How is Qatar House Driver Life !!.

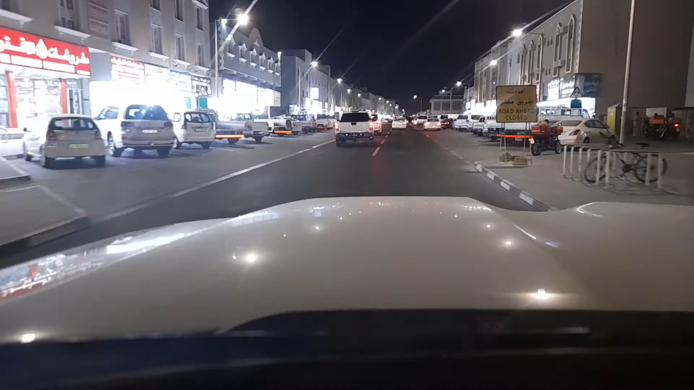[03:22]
అది రాకుండా ముందే రైట్ సైడ్ ఒక గల్లీ వస్తుంది. రైట్ సైడ్ గల్లీకి ఆ మూల మీద ఉంటుంది ట్రావెల్స్. ఆడుకోవాలి. ఇప్పుడు ఆడుకోయి ట్రావెల్స్లో టికెట్ బుకింగ్ చేసిందంట, టికెట్ తీసుకొని వచ్చుడే.
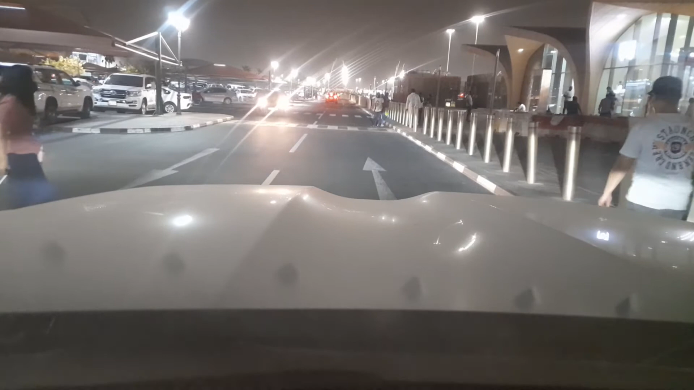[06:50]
ఫిలాజో దగ్గరికి వచ్చినాం. మేడం అయితే దించేసిన, బండి పార్కింగ్లో పెట్టడానికి తిరుగుతున్నా, పార్కింగ్ దొరుకుతలేదు, బండ్లు బాగా వచ్చినాయి ఇవాళ.
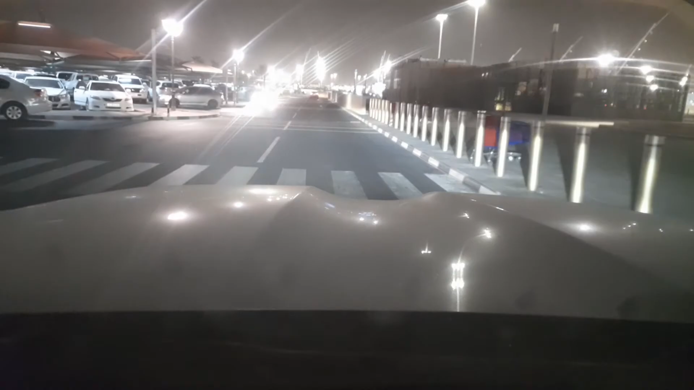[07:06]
అది ఫిలాజో టవర్, అదే నా బండి.